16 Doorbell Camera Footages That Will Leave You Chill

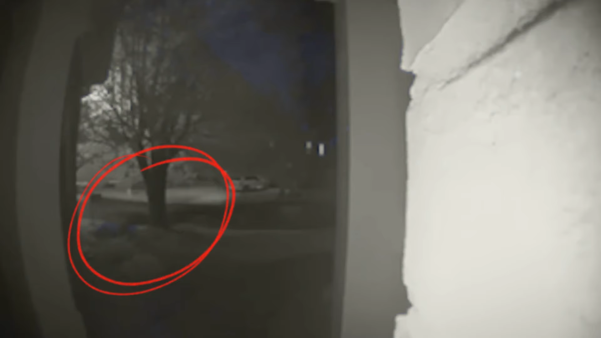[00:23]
In the dead of night, a man was seen crawling and slithering across his neighbor's yard. The footage lacked context, leaving viewers to speculate.
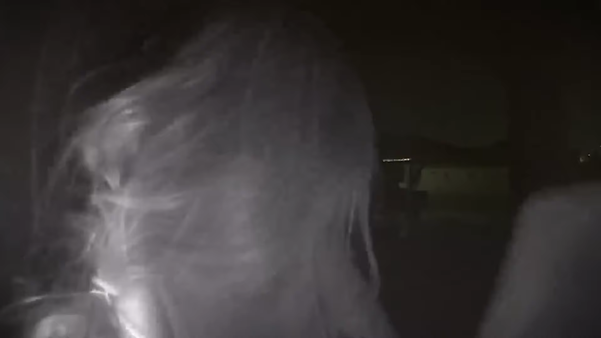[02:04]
Running up to the door, she looked terrified, repeatedly glancing back as if being pursued. Her desperate pleas for help went unanswered. The appearance of headlights caused her to hide in fear.
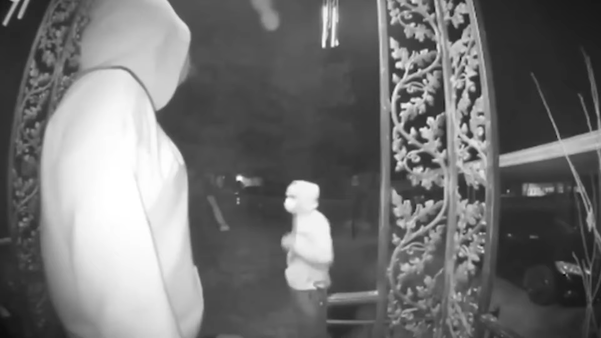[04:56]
What appears to be a plea for help with a car breakdown quickly turns sinister. As the homeowner refuses to let them in, the masked man lunges towards the door with a weapon.
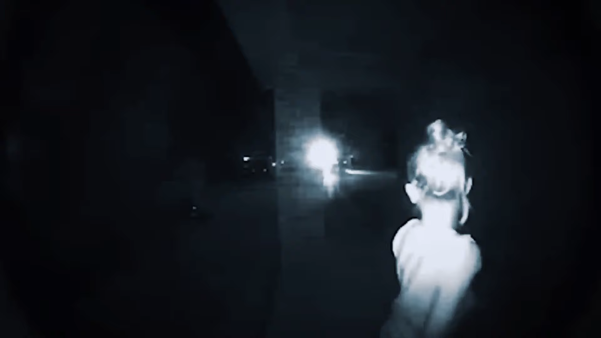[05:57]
Her frantic cries and the lack of anyone else around create a chilling scene.
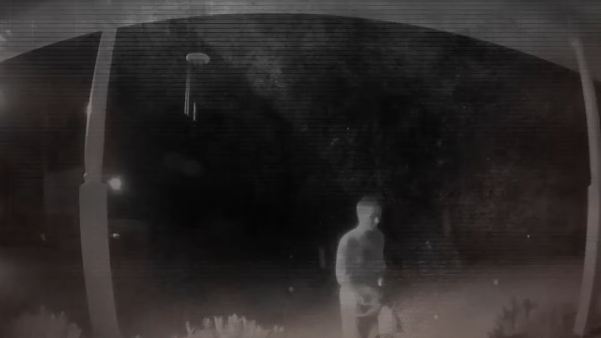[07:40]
A ring doorbell video captures a chilling scene. A man approaches a house in the dead of night, but instead of announcing himself, he fakes a knock and a conversation.
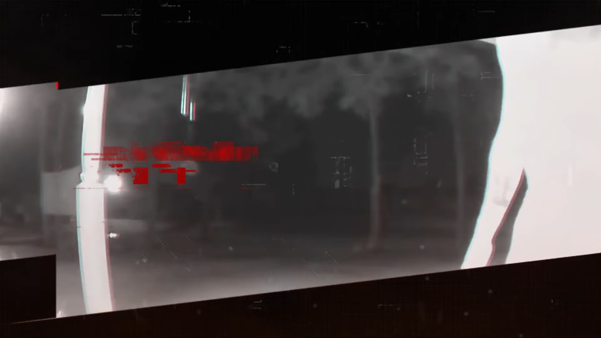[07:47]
The unsettling truth becomes clear when headlights appear in the distance.
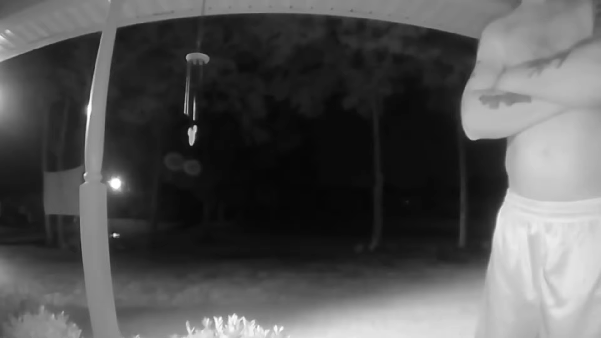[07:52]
The man is likely being forced to be there by someone in the car. With his staged actions serving as a sinister performance.
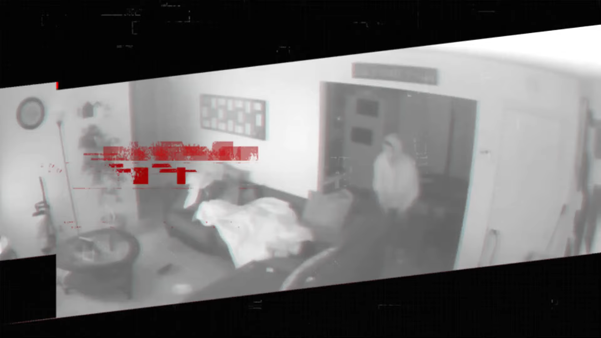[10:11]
This terrifying scenario became a reality for 15-year-old Anna Robinson when a ring doorbell camera captured a man lurking in her room. The incident occurred at 2.30 a.m. on a Friday night. Anna awoke to the unsettling presence of an unknown man standing directly over her. Feeling a surge of fear, she immediately rushed to her mother's room, screaming that there was someone in the house. Jolted awake by her daughter's panicked shouts, Angel's first priority was ensuring the safety of her two children. She quickly secured the house with Anna and her two-year-old sister in a safe room before calling the police.
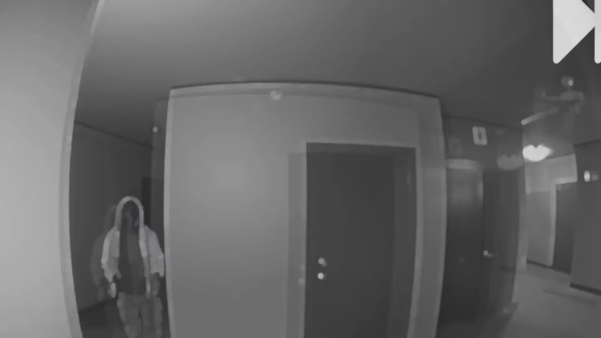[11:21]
be shattered when a persistent stranger lurks outside your door. This unsettling reality unfolded for a woman who, after weeks of a man inexplicably lingering outside her apartment, turned to social media for help. The woman's Ring Doorbell Camera captured the unnerving behavior.
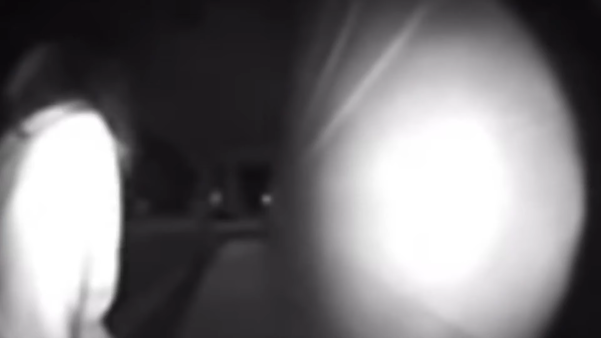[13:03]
A ring doorbell captures a woman on your doorstep in the dead of night, seemingly in distress. She appears desperate, pleading for help. However, as headlights illuminate the scene, her behavior takes a suspicious turn. This unsettling incident, captured in El Paso, Texas,
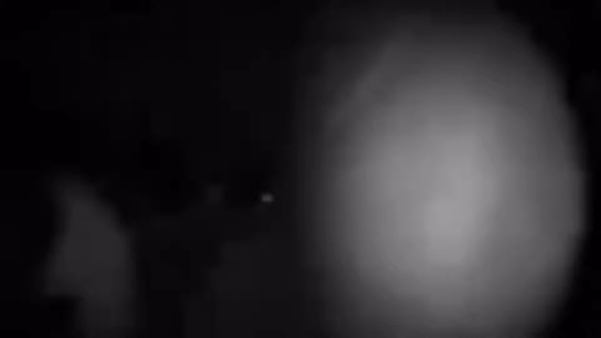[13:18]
serves as a stark reminder to be cautious when encountering strangers, especially at night. The ring camera footage showcased a woman on a homeowner's doorstep in the middle of the night. Initially, she appeared to be in distress, possibly fleeing from someone or something.
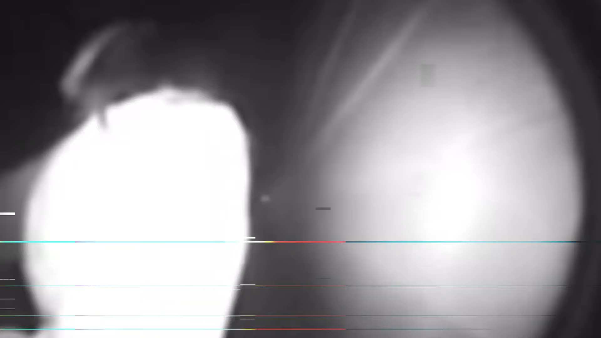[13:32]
Her body language and cries for help could easily evoke feelings of sympathy and a desire to offer assistance.
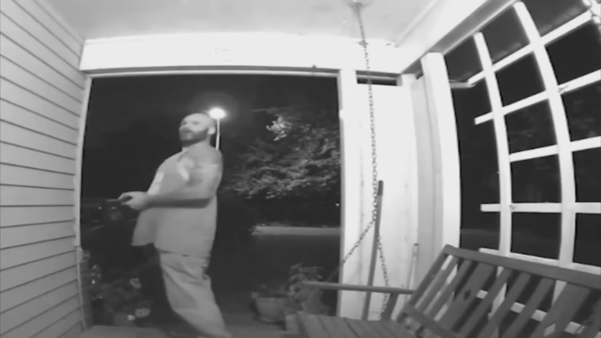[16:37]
Their persistence in trying to open the door despite the woman's absence,
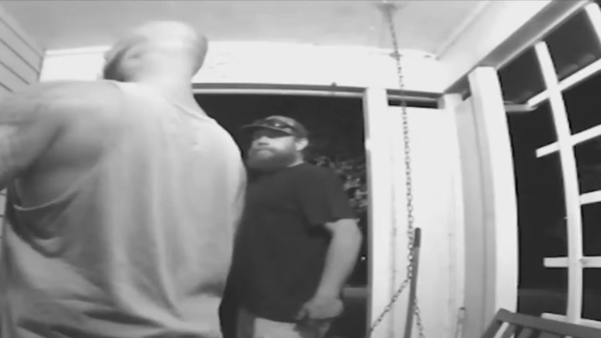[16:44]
and their hasty retreat upon hearing her scream raise questions about their intentions.